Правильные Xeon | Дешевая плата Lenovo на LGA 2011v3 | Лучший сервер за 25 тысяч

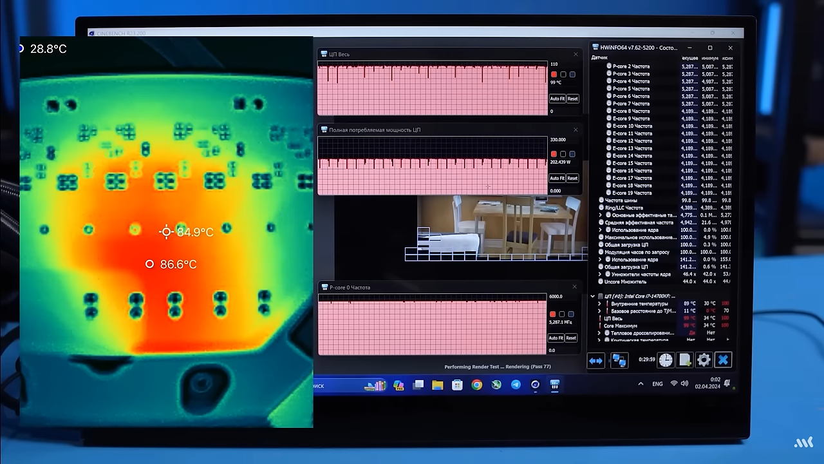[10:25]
Core i7 при том же потреблении просто кипит даже под водянкой. Заодно Cinebench показывает всю мощь настоящих серверных досок.
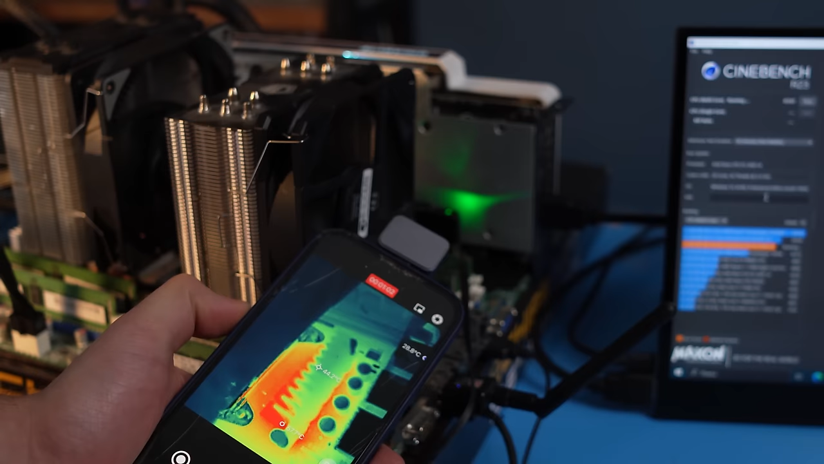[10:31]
Пока на Хуананах с машинистами китайцы колхозят вертушки на ВРМ,
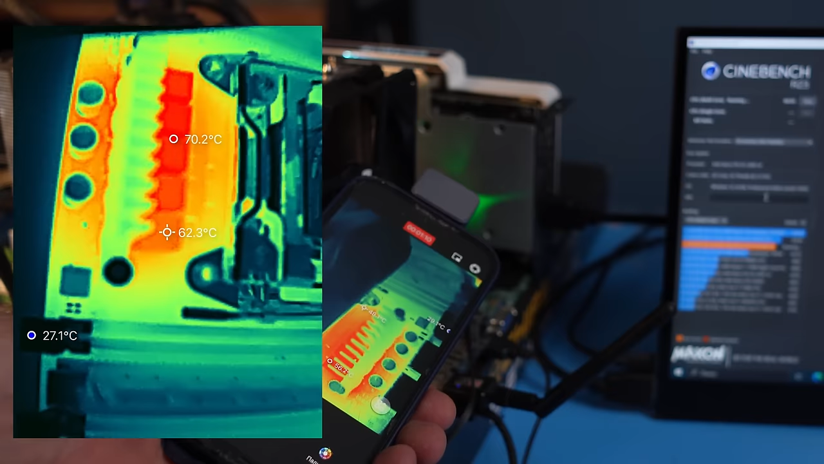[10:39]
On screen: spot 62.3°C, max 70.2°C, min 27.1°C
на почти голой плате от Lenovo после 30 минут жесткого теста ВРМ прогрелся лишь до 70 градусов.